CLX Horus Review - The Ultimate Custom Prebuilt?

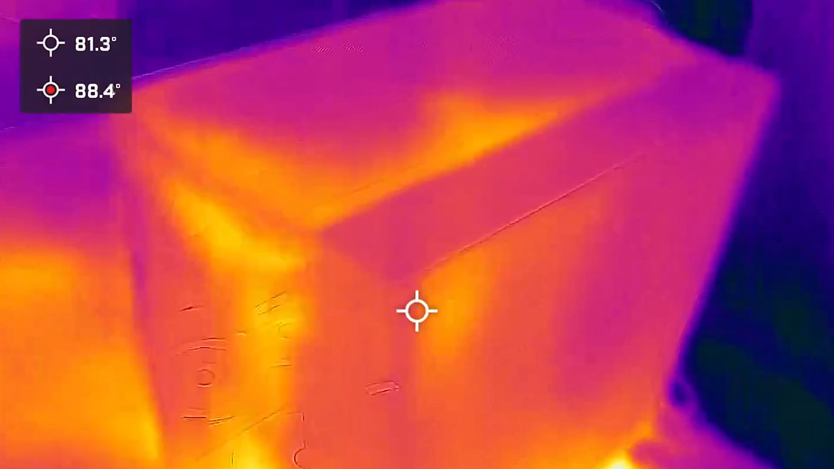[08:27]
You can see from my thermal imaging test how well this case really does with airflow.
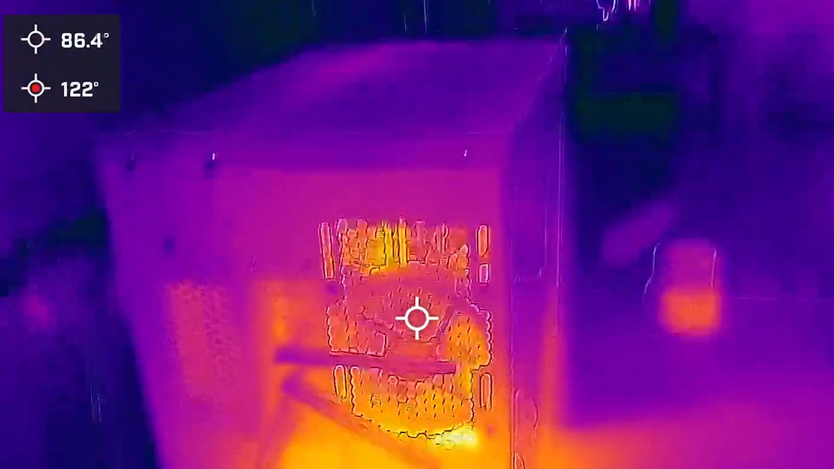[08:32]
A lot of heat from the CPU escaping out the back through that massive radiator. And around front,
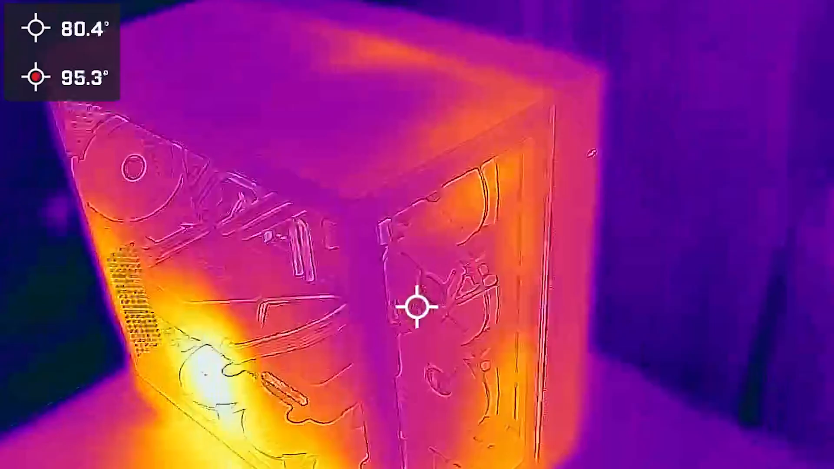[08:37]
you can see how hot the GPU gets with the majority of all the heat from this computer escaping out the top vents. And for actual gaming thermals, at 1080p, a large portion of the games yielded the lowest CPU temps.